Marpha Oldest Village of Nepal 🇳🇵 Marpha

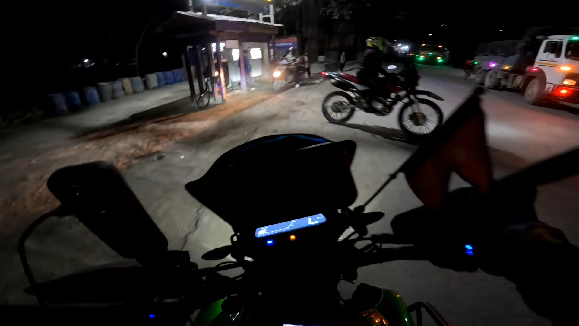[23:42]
अब भाई जी हम लोग बैन ही पहुंच चुके अब यहां पे सबसे पहले तेल अलवा लेते हैं तेल तो बिल्कुल लुप लुप लुप लुप हो रहा देख रहा हूं कुल खतम ही है तेल तो डल गया अब ना हवा डलवानी हो तेल आया भाई दस लीटर सत्रा सुर्वे�